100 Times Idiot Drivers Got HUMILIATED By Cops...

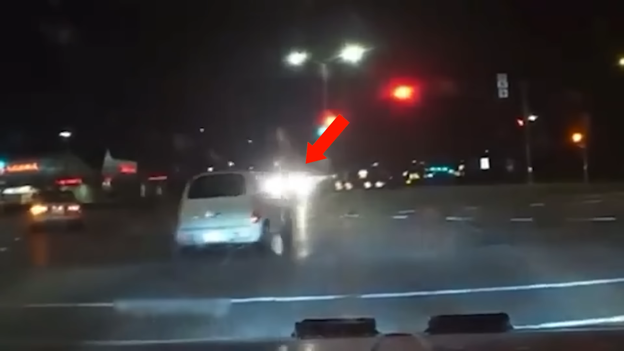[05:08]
police car was definitely on some other task but with that bro instantly changed their priorities
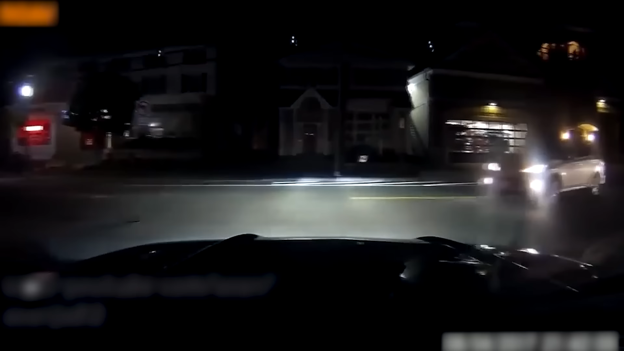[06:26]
imagine doing this and that too right in front of a cop car
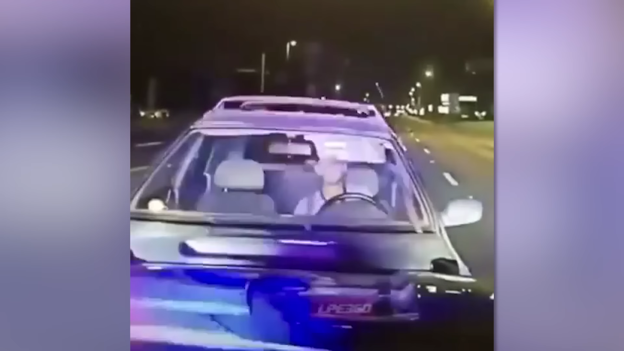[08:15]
should help cop was like whoa this lamb came to slaughter himself this
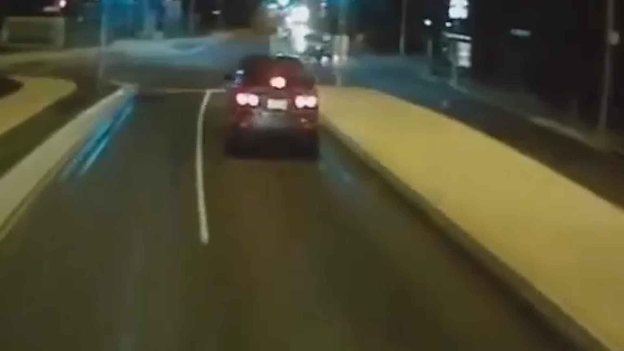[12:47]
idiot thought he owned the road hence took that u-turn without looking around but unfortunate for him he picked the wrong vehicle to cut off
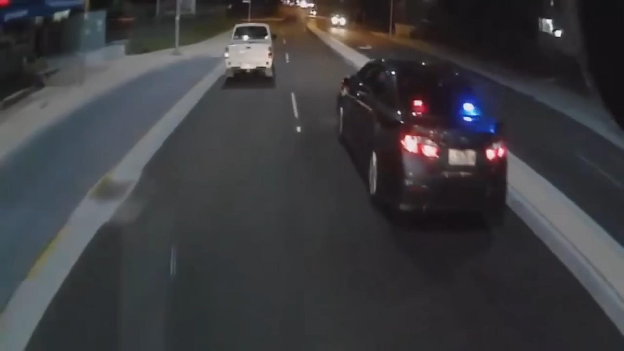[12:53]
yeah an absolute ticket
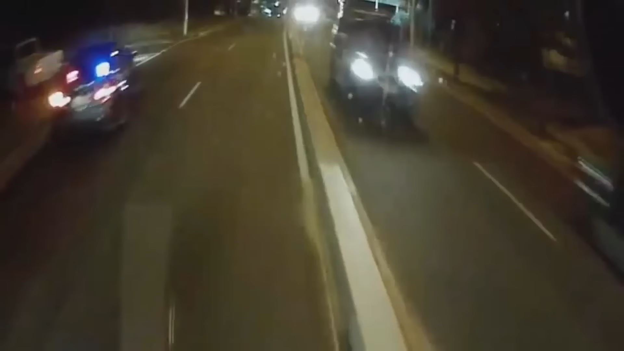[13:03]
pissed off by too many tickets this truck driver decided to surrender to the officer